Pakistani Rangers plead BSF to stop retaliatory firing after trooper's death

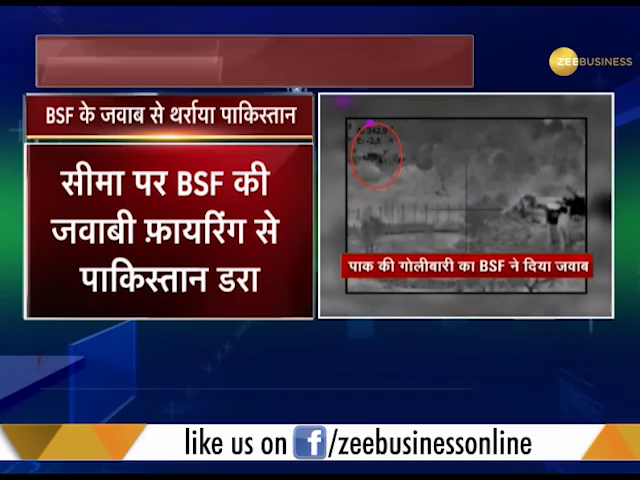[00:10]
پاکستان لگاتار بھارتی علاقوں پر گولی باری کر رہا تھا پچھلے چار دن میں ہوئی گولی باری میں بی ایس ایف کے دو جوان شہید ہو گئے وہی دو عام ناغریکوں کی بھی موت ہوئی اس کے بعد بی ایس ایف کی کاروائی میں پاکستان کو بڑا نقصان اٹھانا پڑا ہے بی ایس ایف کے دوارہ جاری ایک ویڈیو میں پاکستانی بنکروں کو تباہ ہوتے ہوئے دیکھا جا سکتا ہے اس کاروائی کے بعد پاکستانی رینجلز نے بی ایس ایف کو فون کر گولی باری روکنے کی اپیل کی